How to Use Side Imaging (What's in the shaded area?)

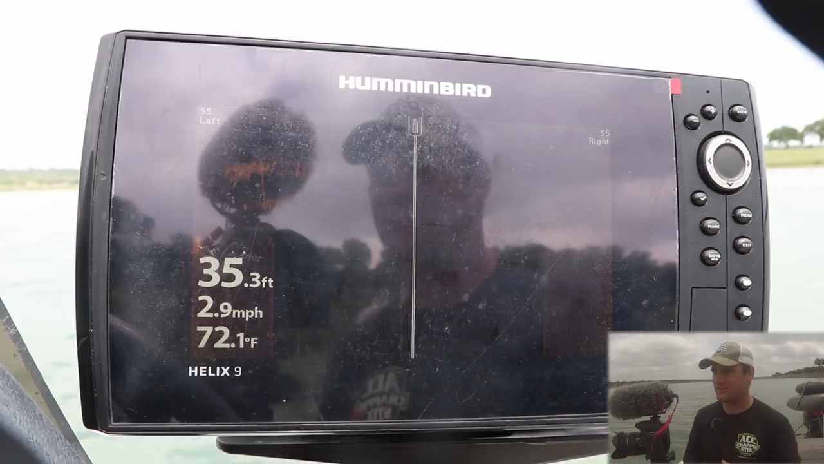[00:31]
On screen: depth 35.3 ft, water 72.1°F, speed 2.9 mph
I'm still in Texas. This is Canyon Lake and today's actual question was how to use side imaging? What am I seeing on my side imaging unit? How to use it in shallow water?
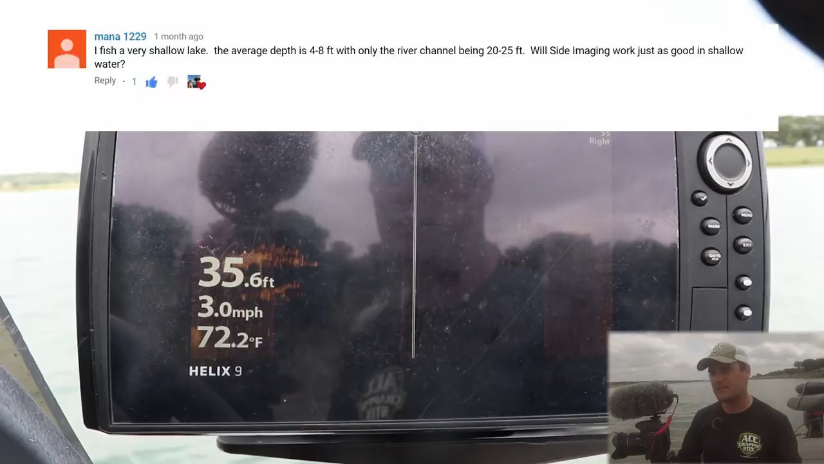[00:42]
On screen: depth 35.6 ft, water 72.2°F, speed 3.0 mph
How to use it in deep water? So I'm going to cover a bunch of different things in this video.
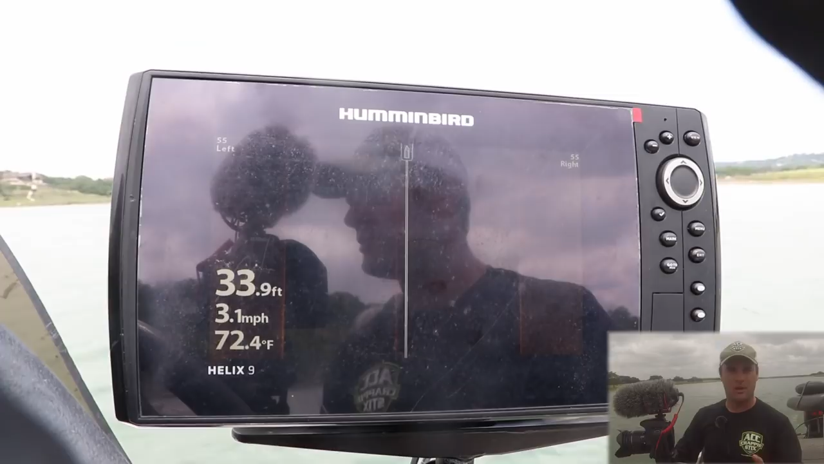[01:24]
On screen: depth 33.9 ft, water 72.4°F, speed 3.1 mph
So let's go find some shallow water and I'll walk you through how I set up my side imaging.
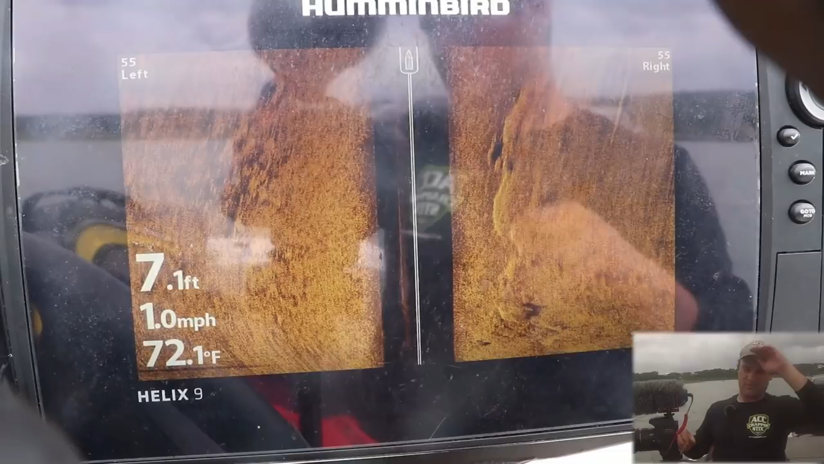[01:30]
On screen: depth 7.1 ft, water 72.1°F, speed 1.0 mph
Hopefully there's not too much screen glare. It's a little hard right now, but I'm in about seven feet of water.
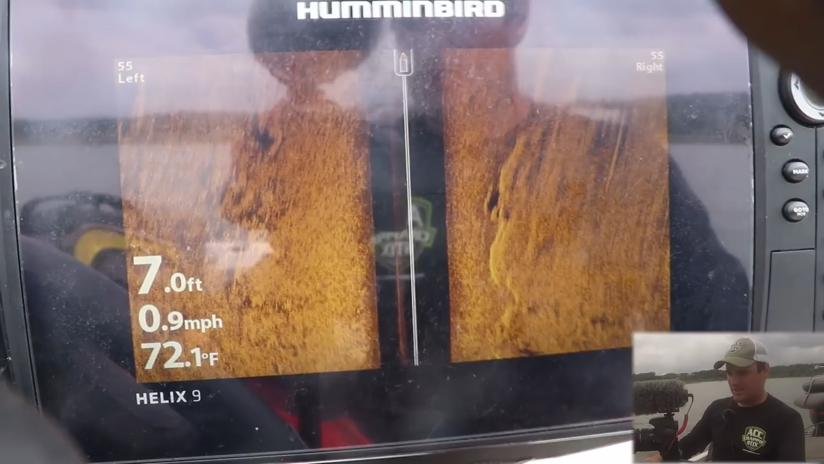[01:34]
On screen: depth 7.0 ft, water 72.1°F, speed 0.9 mph
And the first thing I'd recommend doing is if you can see in the top left and right,
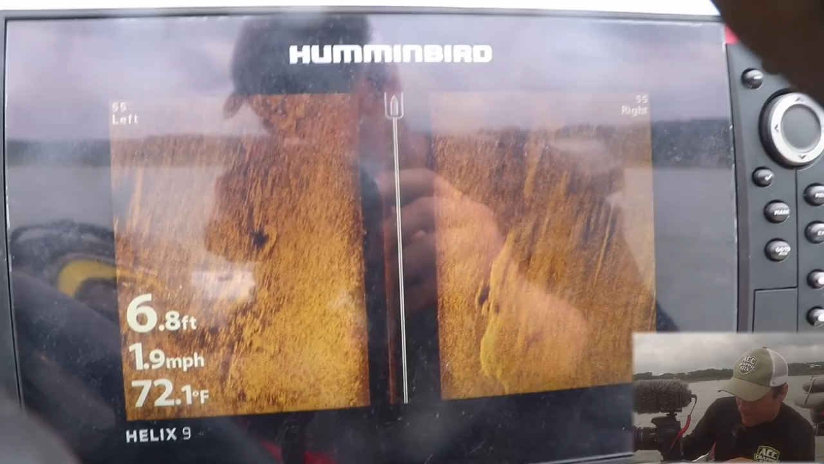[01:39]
On screen: depth 6.8 ft, water 72.1°F, speed 1.9 mph
I got 55 feet showing from the left and right of my boat.
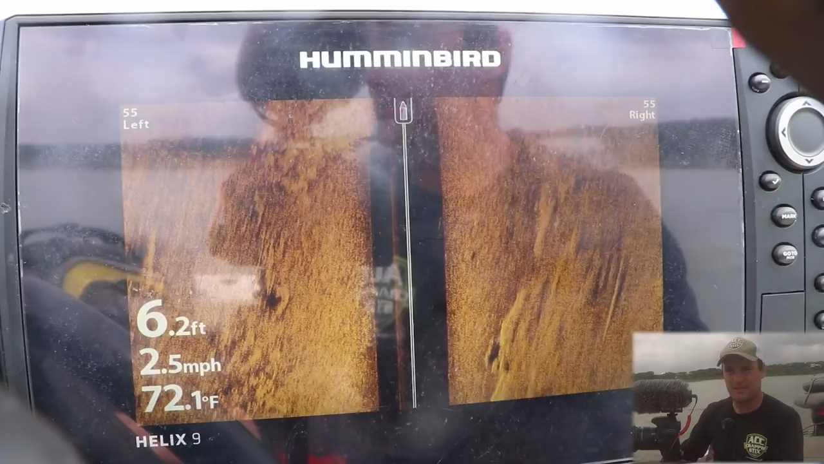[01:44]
On screen: depth 6.2 ft, water 72.1°F, speed 2.5 mph
Now the reason I go 55, sometimes I go down to 40.
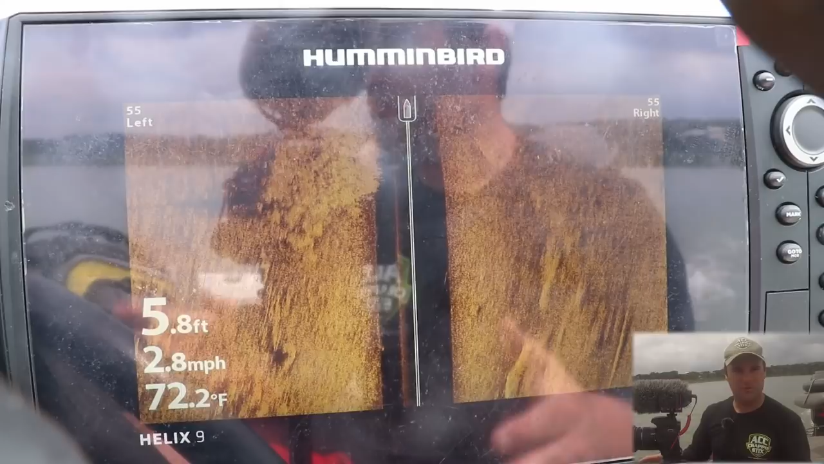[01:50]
On screen: depth 5.8 ft, water 72.2°F, speed 2.8 mph
Anywhere between 40 and 60 feet is probably a good distance.
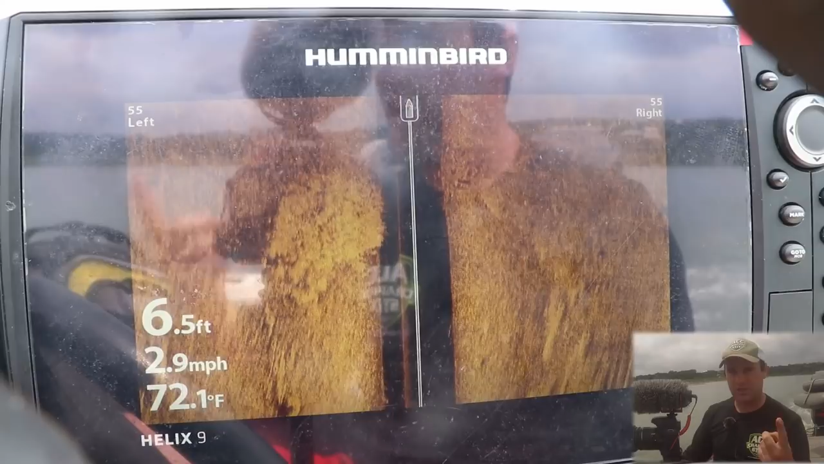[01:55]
On screen: depth 6.5 ft, water 72.1°F, speed 2.9 mph
When either you're trying to fish shallow and you're trying to see structure in the shallow or you're just trying to find fish on a specific,
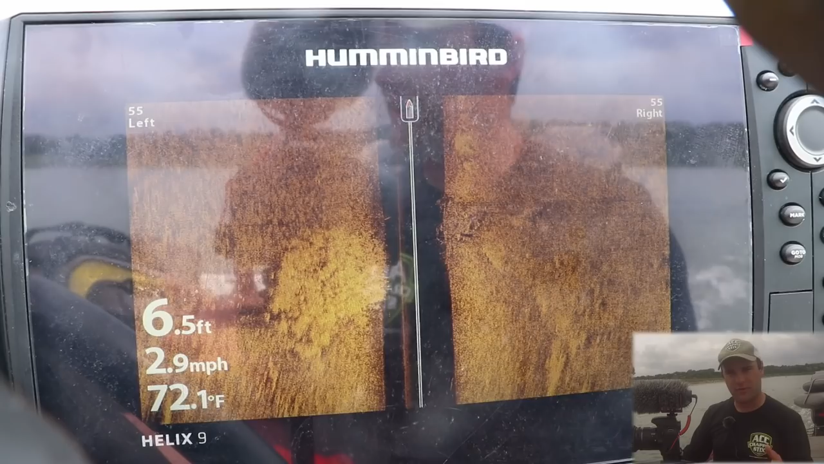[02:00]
On screen: depth 6.5 ft, water 72.1°F, speed 2.9 mph
let's say brush pile or tree that you already know is there. What this does is actually gives more pixels to smaller pieces of data.
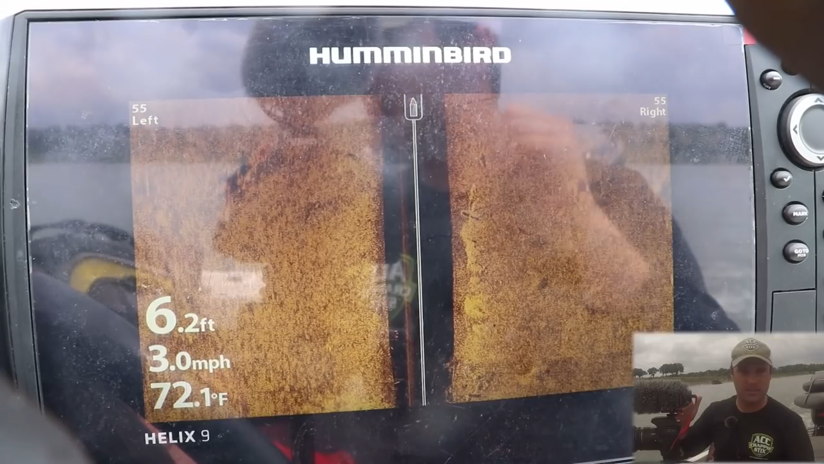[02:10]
On screen: depth 6.2 ft, water 72.1°F, speed 3.0 mph
So whether it's sticks, whether it's fish, rocks, something like that, the unit will give a cleaner picture, a clearer picture with the fish and the rocks and all that stuff.
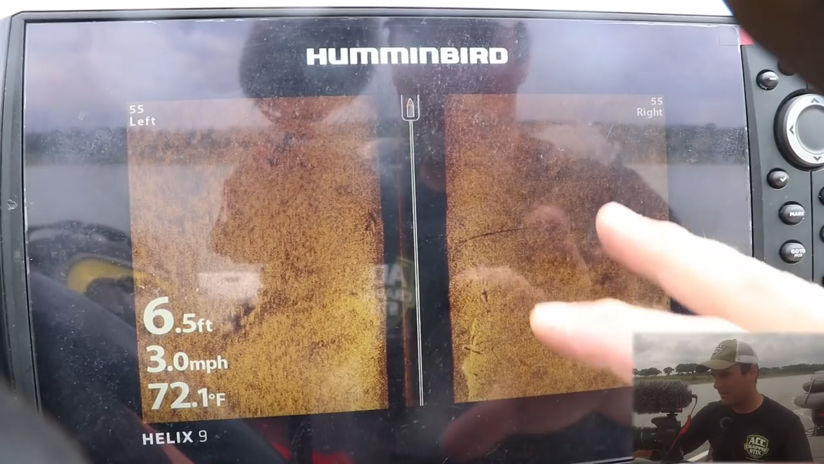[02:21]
On screen: depth 6.5 ft, water 72.1°F, speed 3.0 mph
So I got 55 left and right. Now the biggest question I had wasn't so much of the black area.
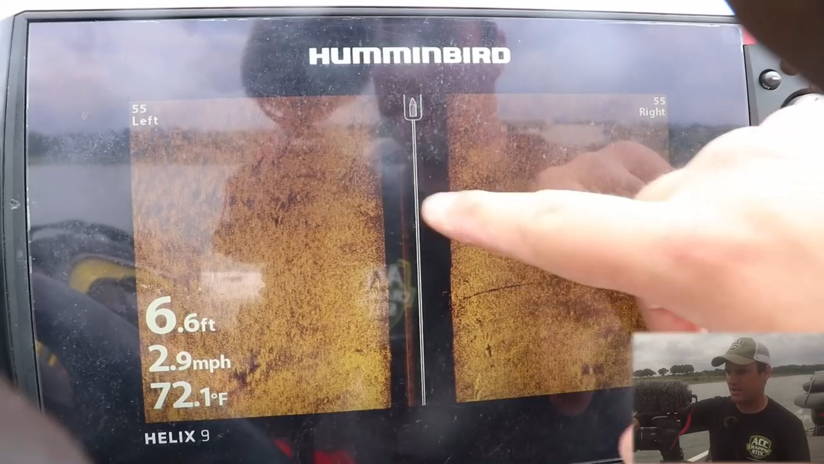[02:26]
On screen: depth 6.6 ft, water 72.1°F, speed 2.9 mph
The black area is pretty much right beneath my boat. The shaded area left and right. How do I know if there's a fish there?
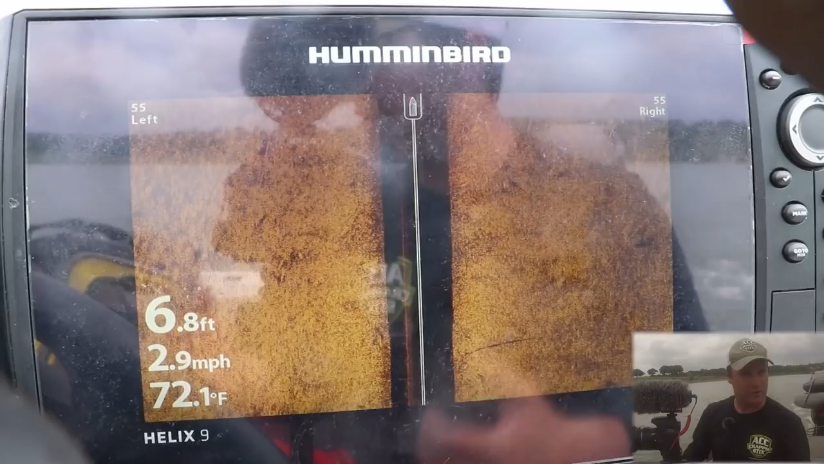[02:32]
On screen: depth 6.8 ft, water 72.1°F, speed 2.9 mph
How do I know if it's a tree or something like that? There's two ways you can do that. Right now I got a mixture of hard and soft bottom. You can see there's some darker spots kind of shaded in and there's some lighter spots mixed throughout.
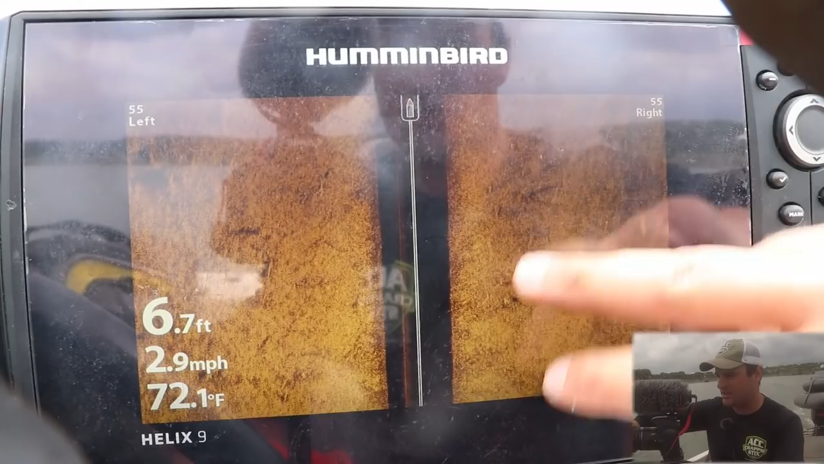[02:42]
On screen: depth 6.7 ft, water 72.1°F, speed 2.9 mph
Now every so often you'll see,
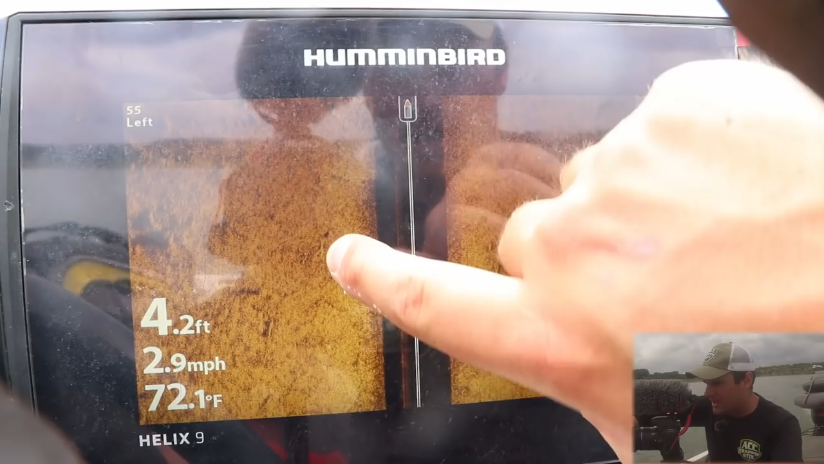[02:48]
On screen: depth 4.2 ft, water 72.1°F, speed 2.9 mph
that's a piece of wood or some log right here, but you'll see bigger shadows. See these shadows off to the left and to the right? Most of them are to the left. Those are actually trees.
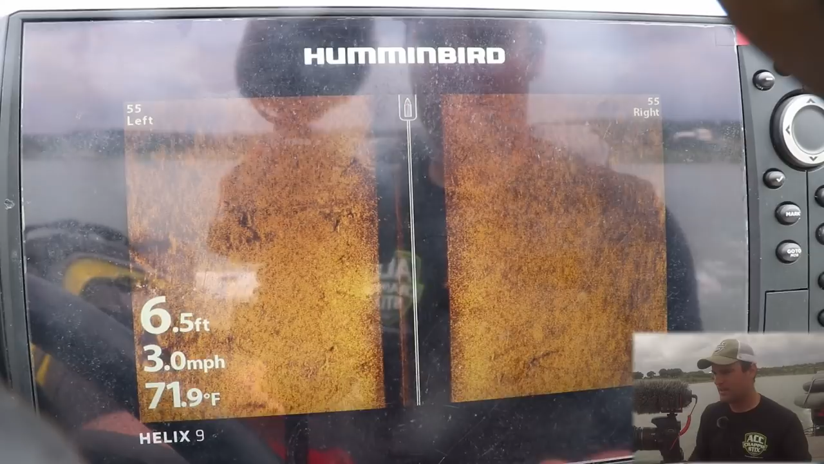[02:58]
On screen: depth 6.5 ft, water 71.9°F, speed 3.0 mph
Now when you see fish, they're either going to be very,
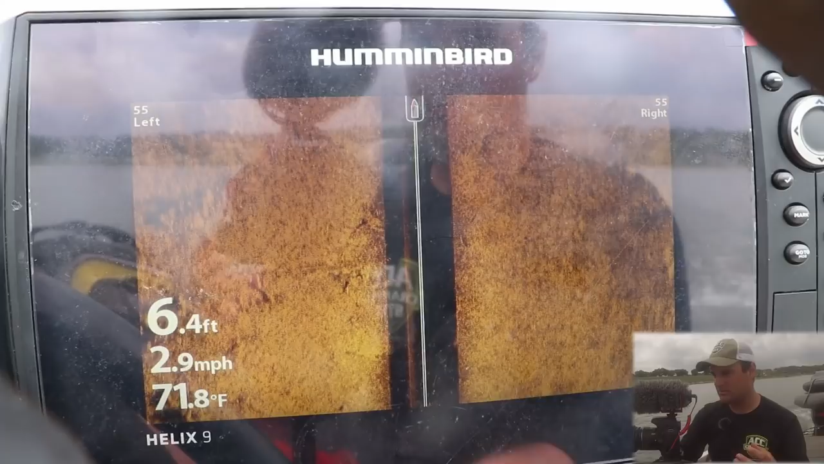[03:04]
On screen: depth 6.4 ft, water 71.8°F, speed 2.9 mph
very bright because it's going to be a hard signal or you'll just see the fish's shadow because they'll be suspended up in the water column. As the transducer sends a signal or that frequency, see here's a big tree.